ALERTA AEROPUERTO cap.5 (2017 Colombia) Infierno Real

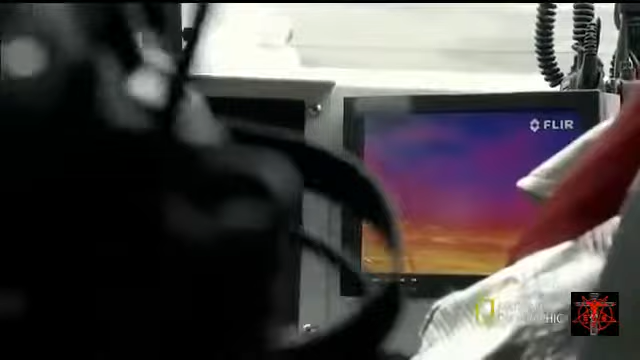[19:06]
Esta pantalla FLIR es un elemento adicional que
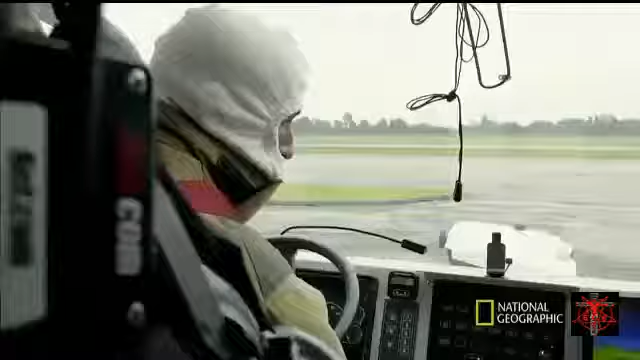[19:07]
solicitamos para las máquinas de El Dorado.
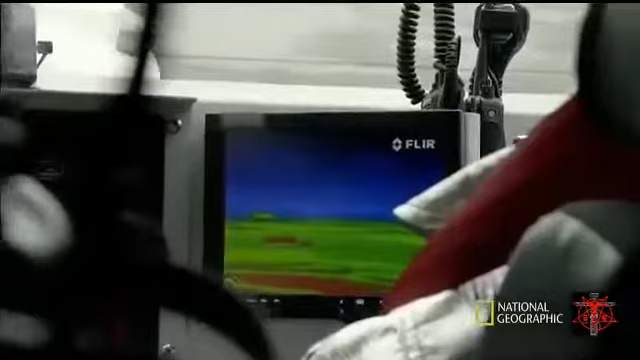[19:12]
Nos dicen dónde hay mayor concentración de temperatura. El recalentamiento del tren.